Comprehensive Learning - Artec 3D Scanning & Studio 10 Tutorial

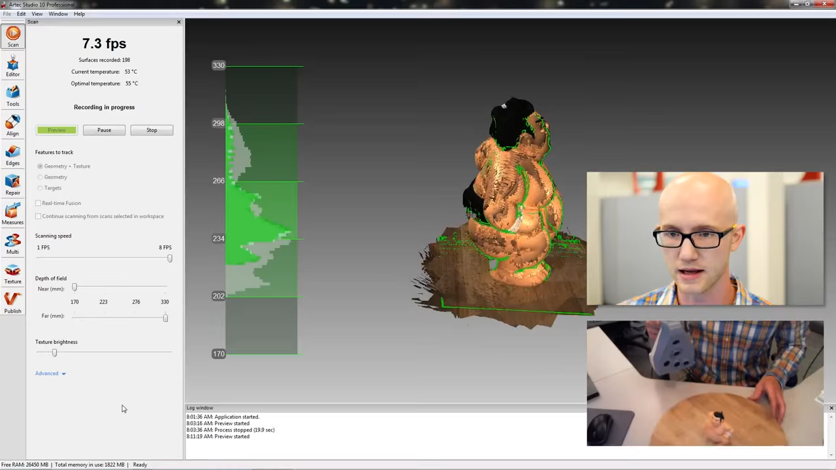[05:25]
This applies to the Eva and to the Spider.
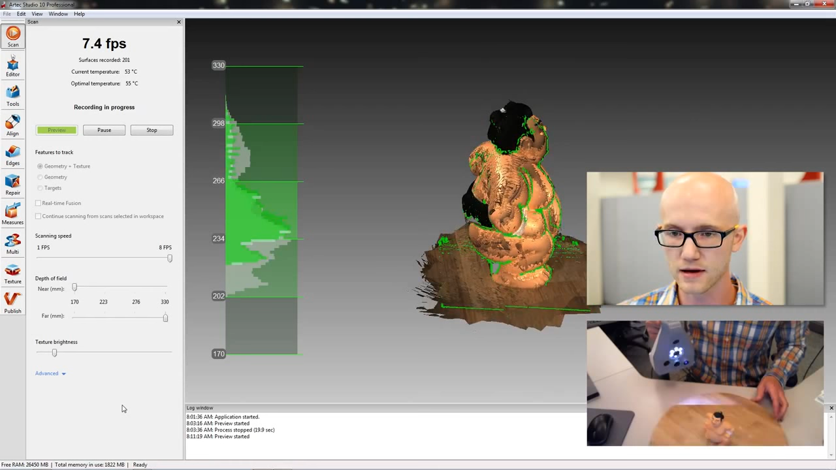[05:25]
Both scanners scan best when they are perpendicular to whatever object you are scanning.
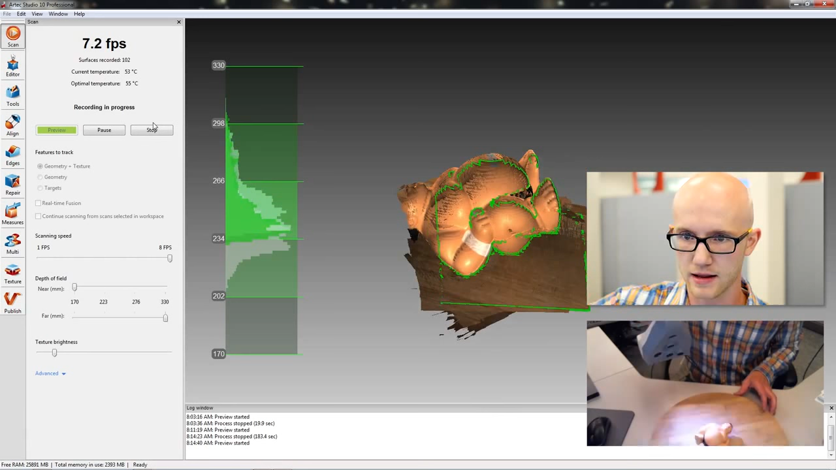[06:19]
Since I will be aligning these, I'm making sure that I have enough common captured geometry
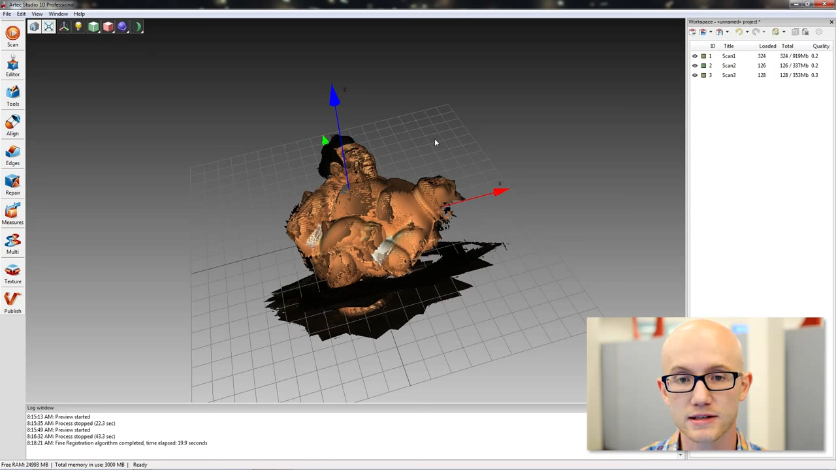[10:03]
If you use real-time fusion, it does not do Find Serial Registration after you close that tab.
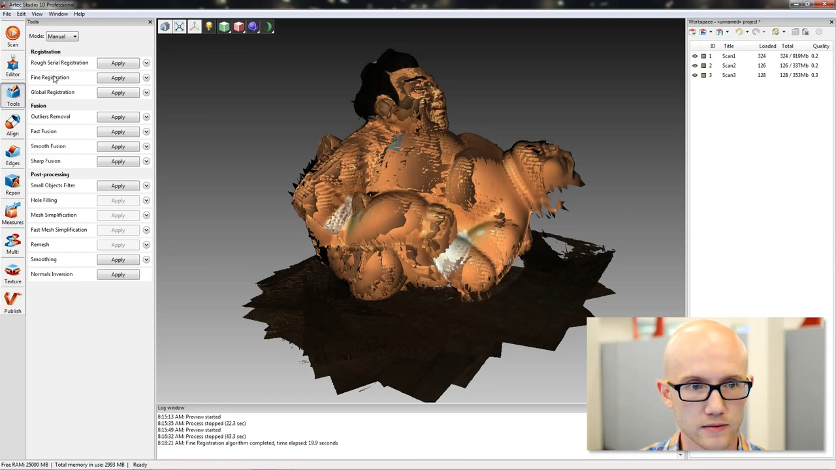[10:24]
After Find Serial Registration, which ran automatically in my Tools tab here, I can move on to my Eraser tool.
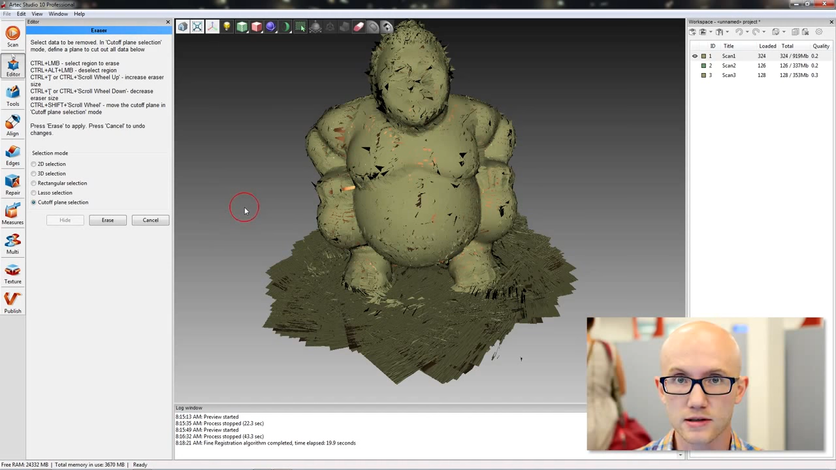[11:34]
So if I select that over here and bring my mouse over into my window here, if I hold Control, it brings up a little red circle, right? And you can scroll up and down with your mouse wheel to make it larger or smaller. What I'm going to do, I'm going to just paint a little bit. down here on the platform. And you can see it puts this plane down there based on the surface that you painted on.
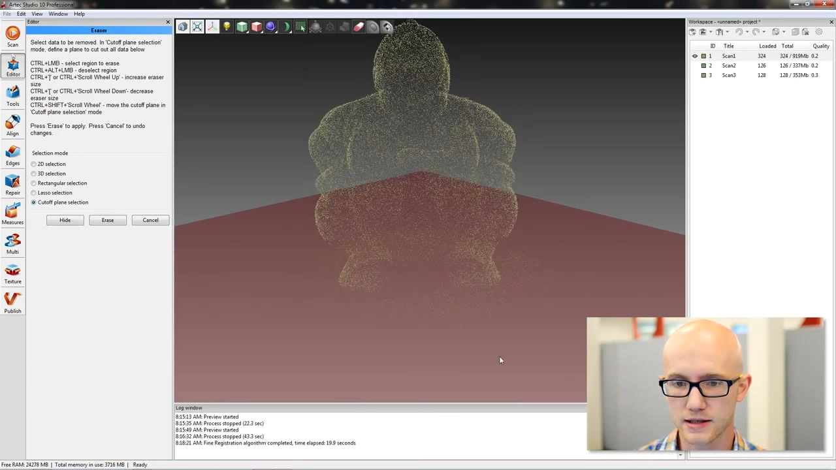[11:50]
And it's not quite right.
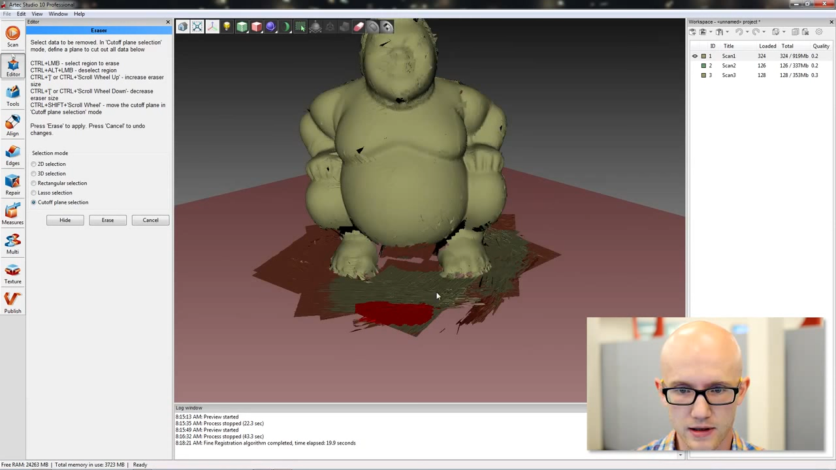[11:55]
So what I'm going to do, I'm going to hold Control and then Shift. And I can scroll up and down with my mouse wheel to select where I want this to cut off. So I'm going to scroll up so I get the complete platform. I'm going to cut off a little bit of the feet here,
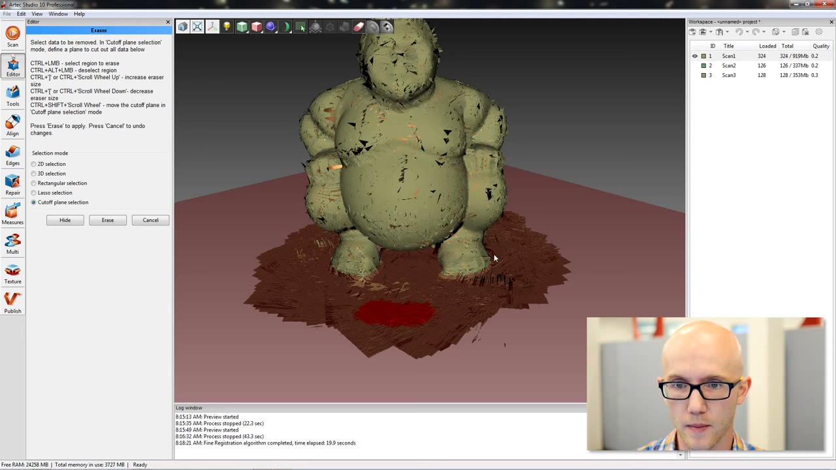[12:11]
but it doesn't matter because I scanned the bottom of the feet and the sides in my scans 2 and 3. So I'm going to click Erase here. Now I've gotten rid of that.
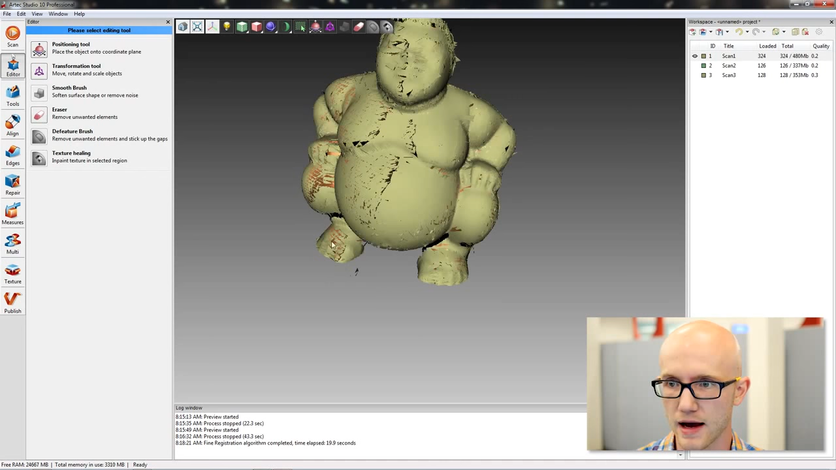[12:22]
And then I'm going to deselect on the right-hand side, Scan 1 and select Scan 2 with I to make it active.
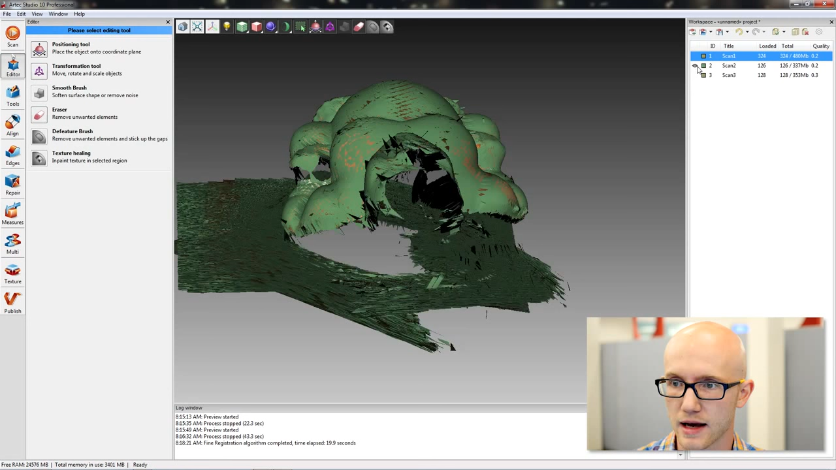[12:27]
And again, I'm going to come in here, cut off plane selection, hold Control, paint a little bit, hold Control, Shift, and scroll up a little with my mouse and click Erase.
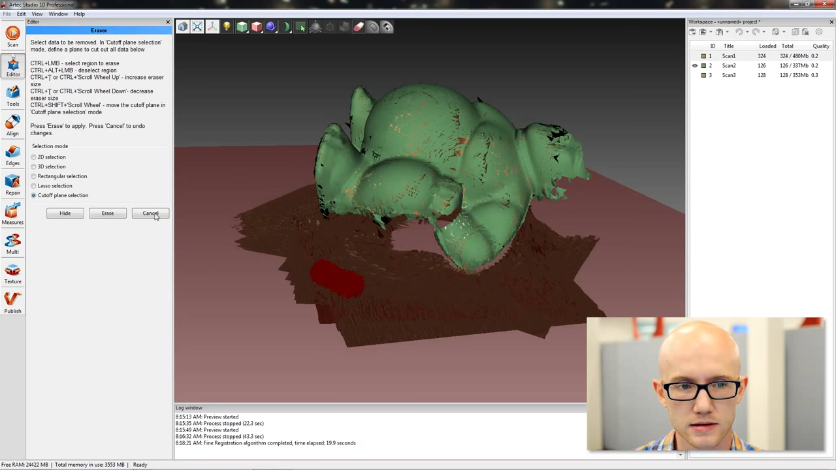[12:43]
Very easy.
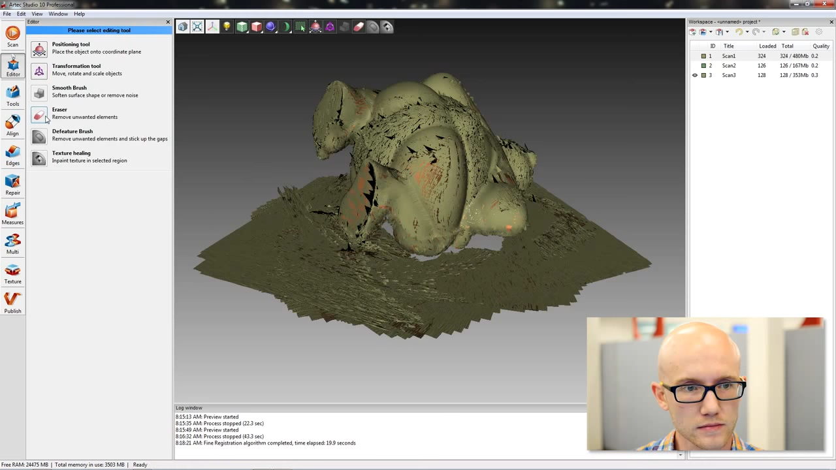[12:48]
Scan 3, if I come back into Eraser, there's also a couple other options here.
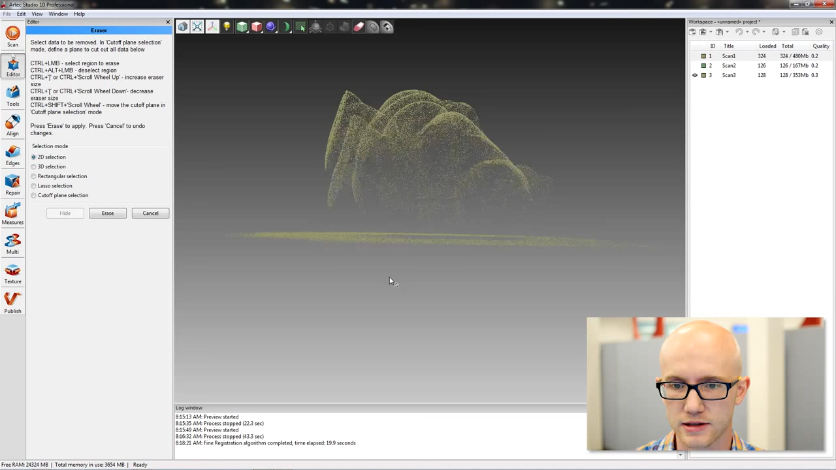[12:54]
I'm going to use the 2D selection for this one and kind of line this up sideways. 2D means that everything behind this selection circle is going to be erased. So I can just come in here just like this, kind of like in Photoshop or some other image editing program.
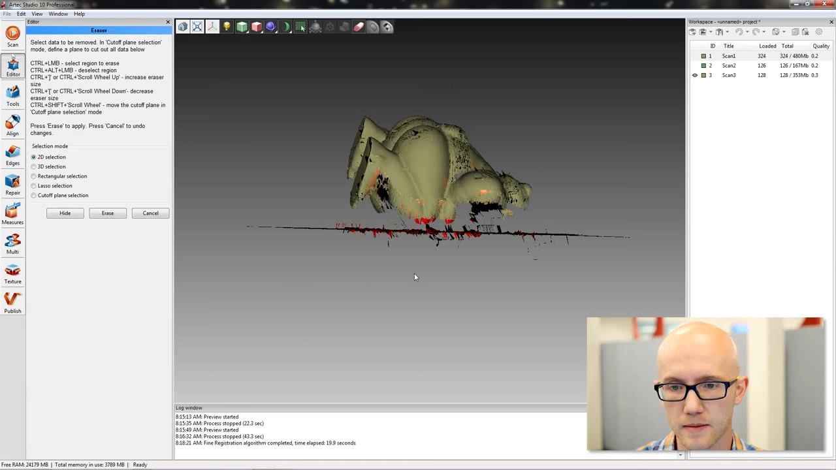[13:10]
And everything that's red is going to be erased. So I'll click Erase, and we're done with that.
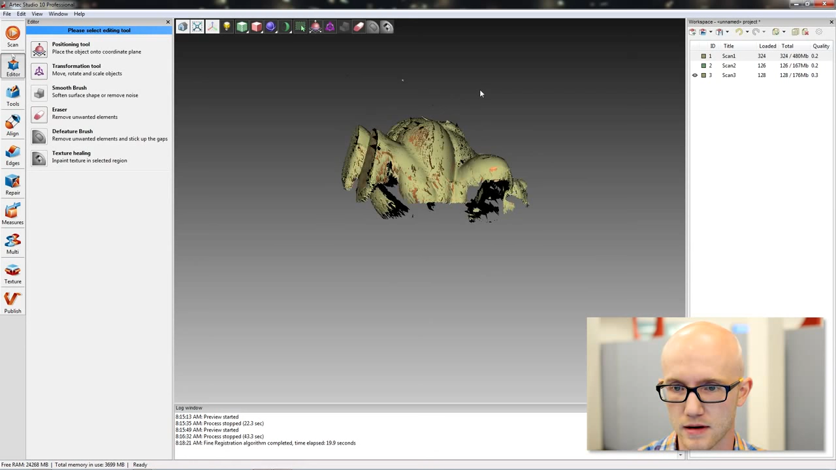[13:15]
Easy enough.
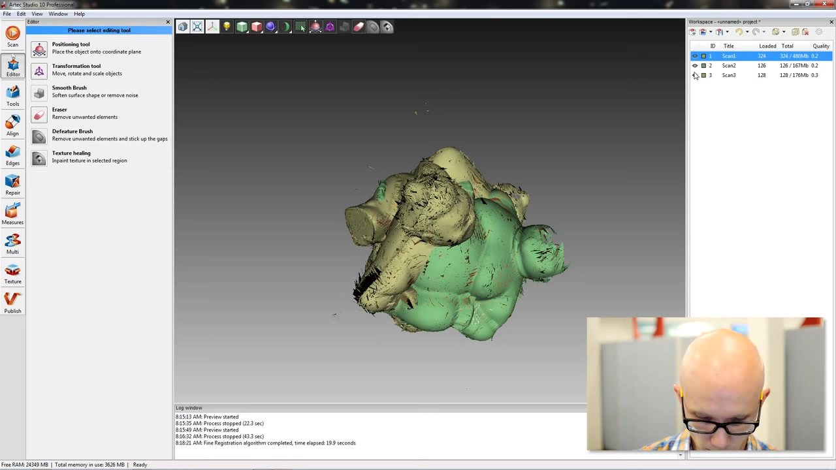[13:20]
Okay, so after doing that, we have our three raw scans ready to go.
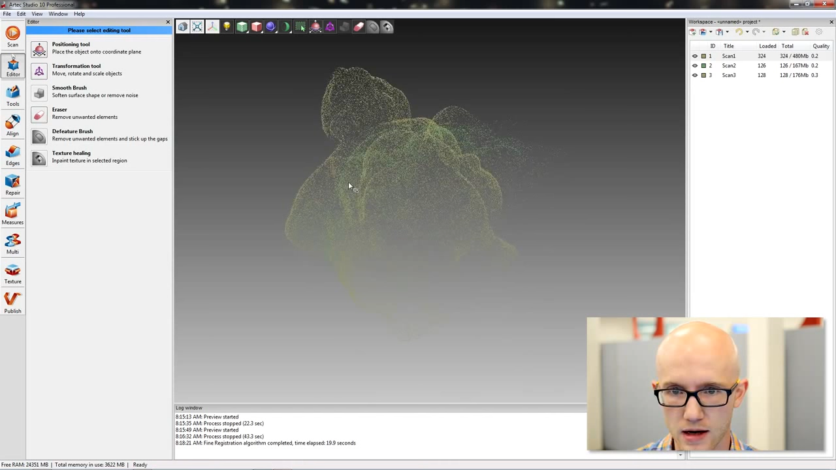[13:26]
But they are not aligned properly.
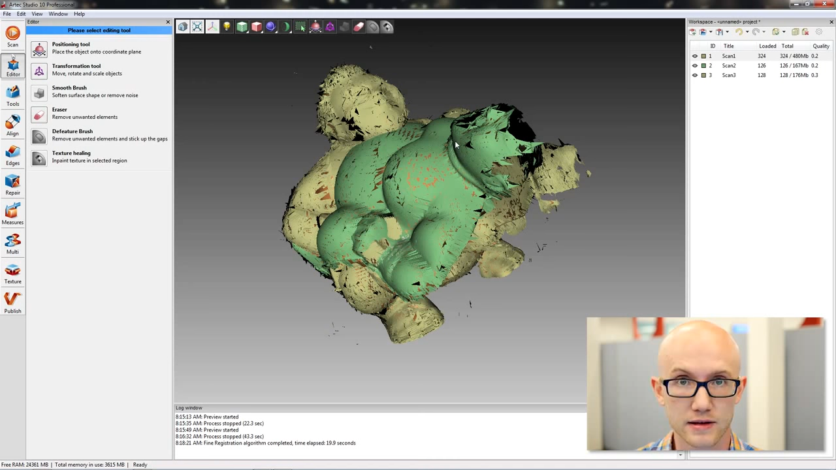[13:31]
They are every which way. So we have to line those up before we can fuse them all together. So I come over here to my Align tab.
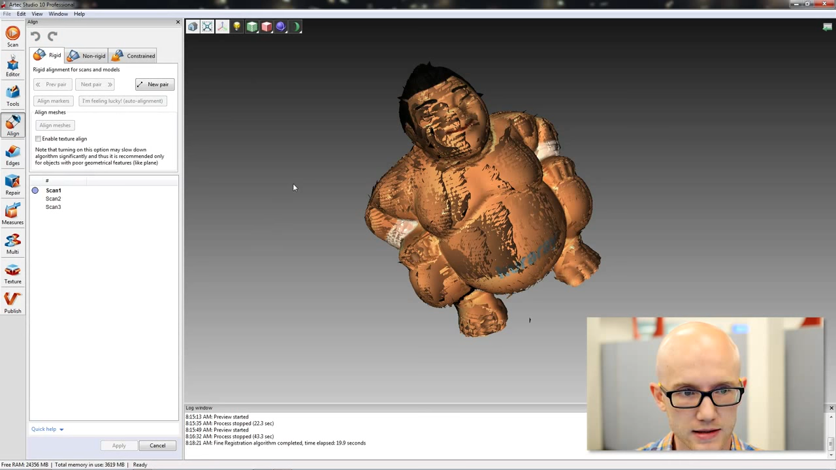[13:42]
This is Step 4 in the PDF. Notice I have Scan 1 selected automatically. It's bold and it's blue. It has a blue dot next to it.
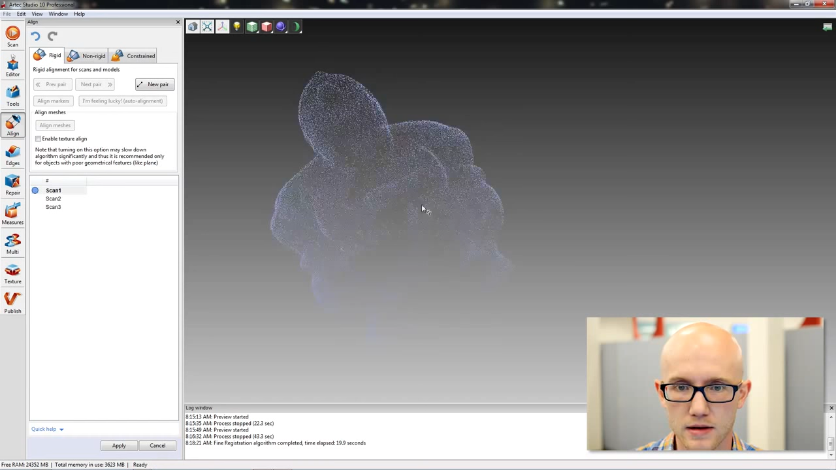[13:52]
So I can come over here and kind of line, visually line up my scan. If I come over here to scan,